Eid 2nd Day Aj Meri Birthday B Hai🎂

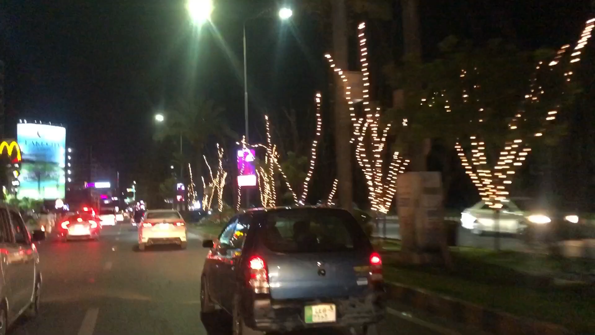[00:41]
लोई ये सारा जो है वो लाहौर का सीन है। लाहौर सारा जो है वो ईद की खुशी में सजाया हुआ है।
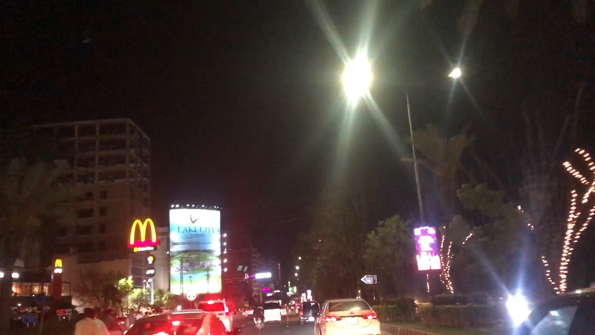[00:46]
तो इस टाइम हम लिबर्टी चौक में फिर रहे हैं। अभी हम चलते हैं लिबर्टी चौक की तरफ।
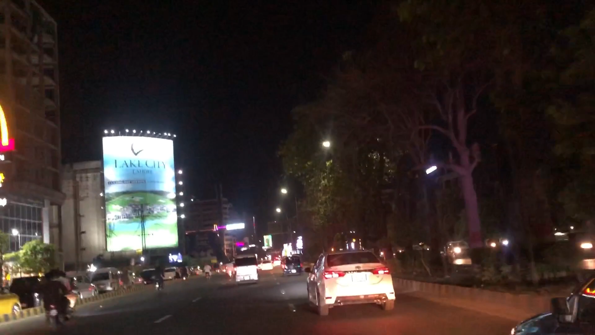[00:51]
तो यार अभी जो है वो हम यहाँ पे आए हैं लिबर्टी चौक में। और इधर जो है वो काफ़ी ज़्यादा उन्होंने तैयार वगैरह किया हुआ है।